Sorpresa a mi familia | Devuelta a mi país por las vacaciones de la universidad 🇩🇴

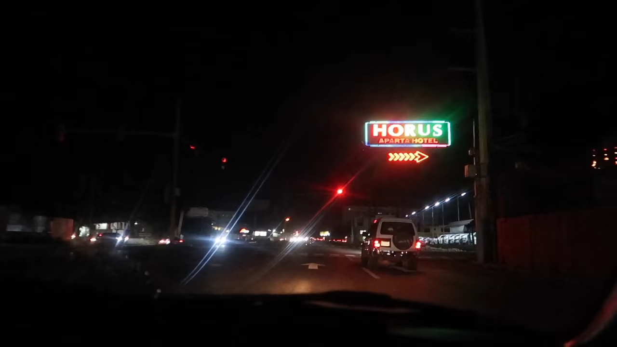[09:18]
Pero nada, ya estamos llegando a mi casibris.
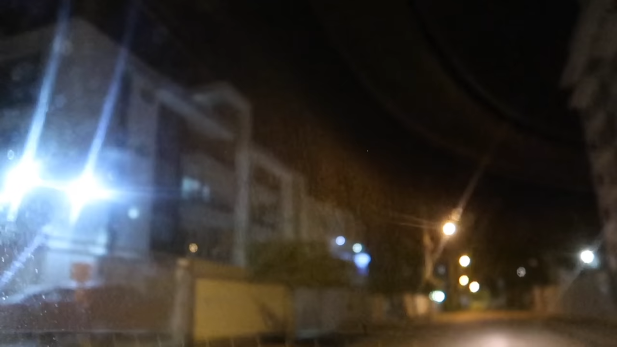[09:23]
Ok, ya estoy llegando a mi casa. Bueno, ya estoy en mi casa. Ahora vamos a ver cómo se va a hacer para que mami no se pare en el balcón, como siempre.
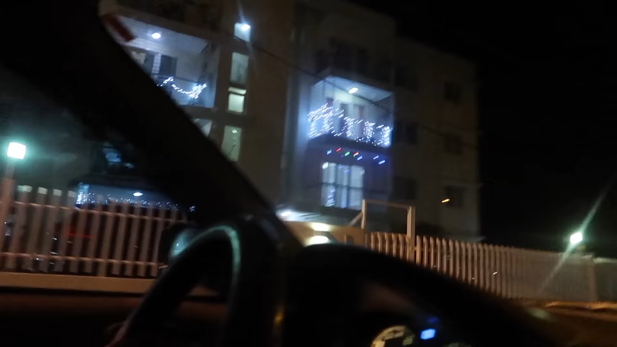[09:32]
Y el balcón está abierto. Vamos a ver.